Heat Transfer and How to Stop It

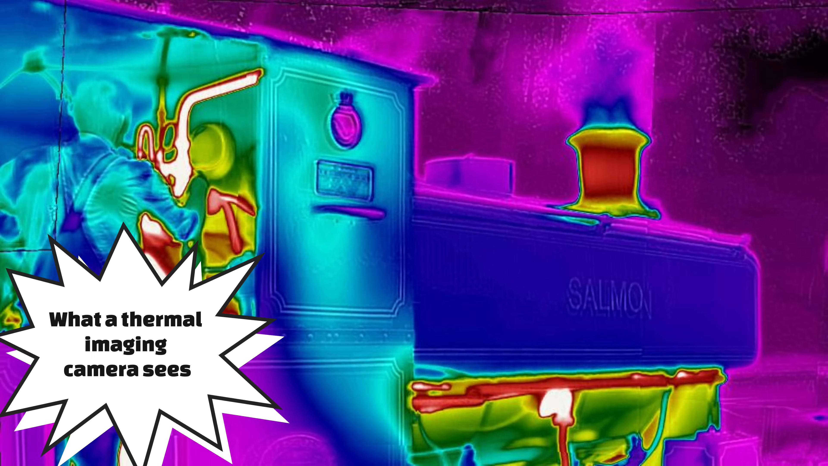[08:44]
The bright spots are the parts of the train releasing more energetic thermal radiation,
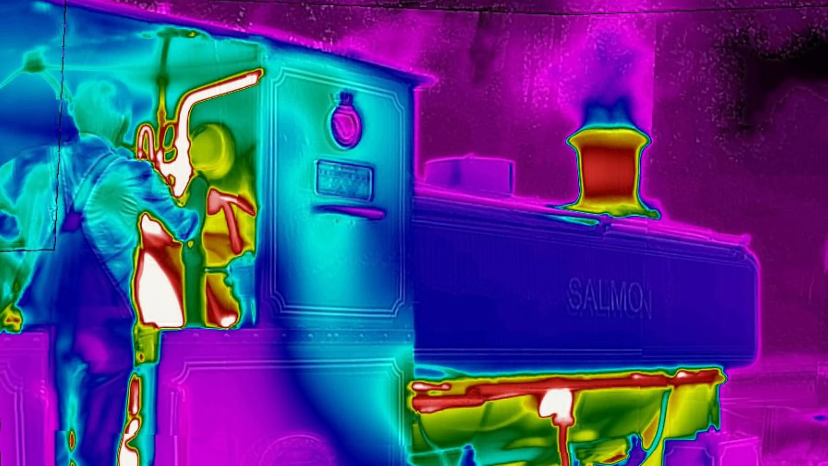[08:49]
while the darker spots are releasing less energetic thermal radiation. So, how does radiation transfer thermal energy?